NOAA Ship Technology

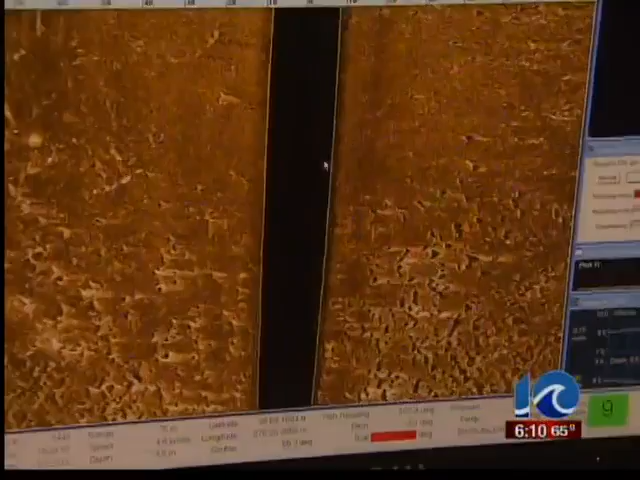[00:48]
This data, along with depth readings from multi-beam sonar devices,